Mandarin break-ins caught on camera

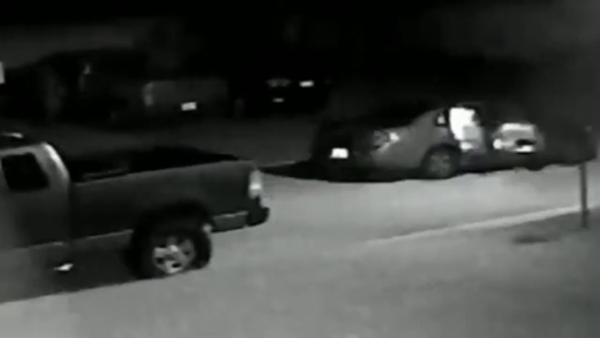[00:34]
This group is on the run tonight after breaking into several cars in a Mandarin neighborhood. It started July 3rd, about 2.13 a.m.
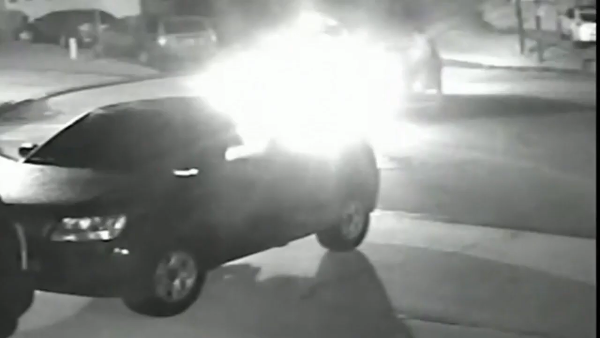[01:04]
he saw men running from house to house opening car doors. They came around the cul-de-sac this way.